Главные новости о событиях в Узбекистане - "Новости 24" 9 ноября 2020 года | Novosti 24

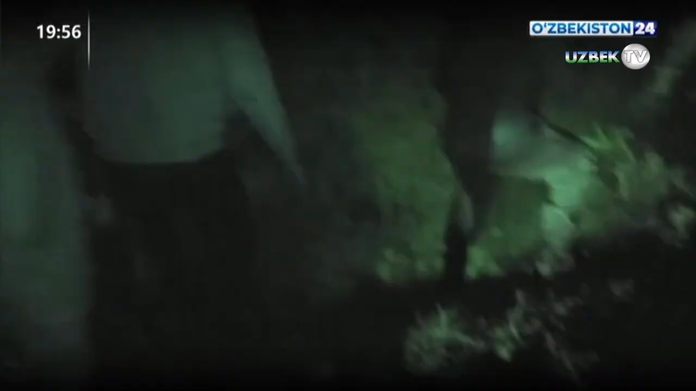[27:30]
Во время оперативного мероприятия сотрудниками управления СГБ по Сардаринской области был задержан Шавкат Назаров при попытке